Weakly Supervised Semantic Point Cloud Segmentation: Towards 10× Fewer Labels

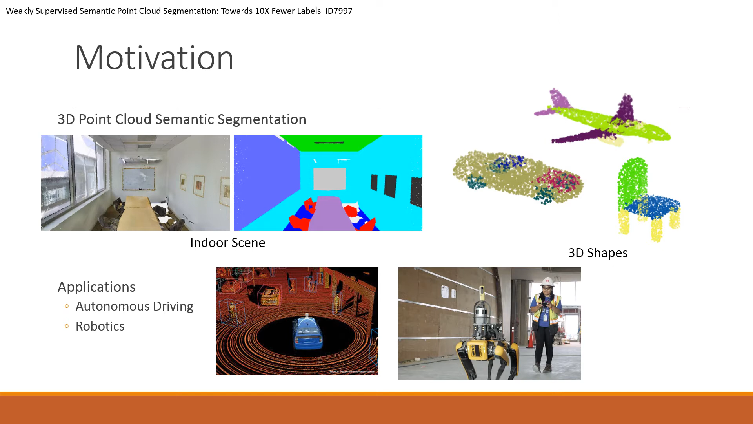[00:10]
Given 3D point cloud, the task is to categorize each point into predefined semantic classes. Existing approaches employ a backbone network to extract the point-wise features.
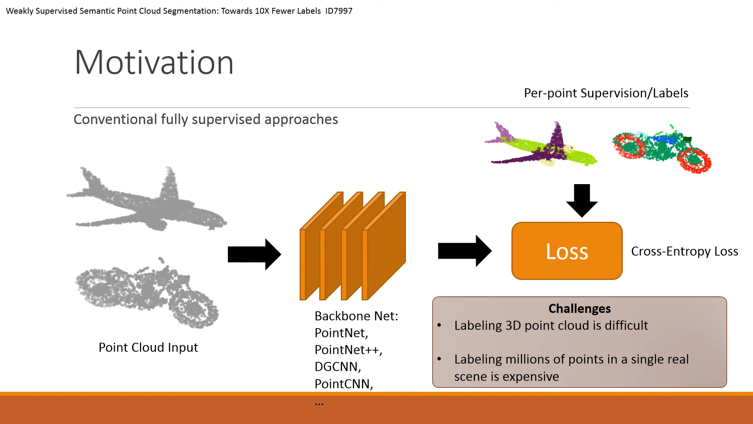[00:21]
Segmentation is formulated as per-point classification. It thus requires extensively labeling all training points, which is difficult and expensive to acquire.